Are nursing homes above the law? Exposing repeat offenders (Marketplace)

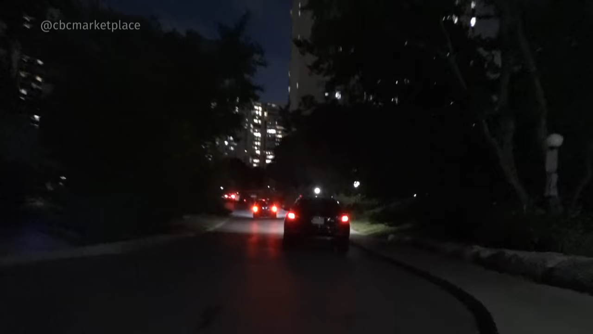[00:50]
Late at night and David Witta is rushing across Toronto.